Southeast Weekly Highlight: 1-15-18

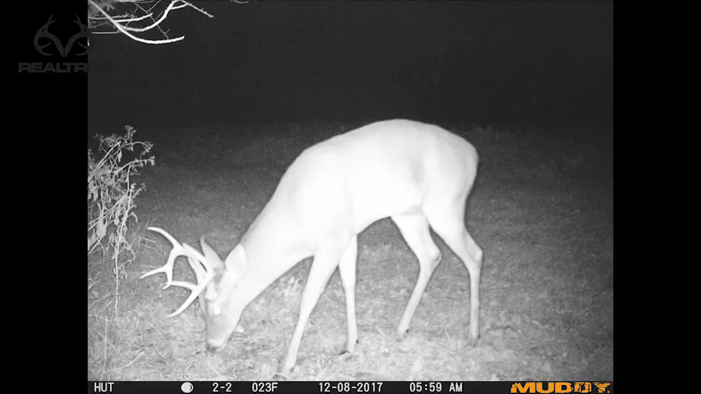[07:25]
That was one of the bigger bucks on the farm. He's an 8, with the main being the droops down on the right side.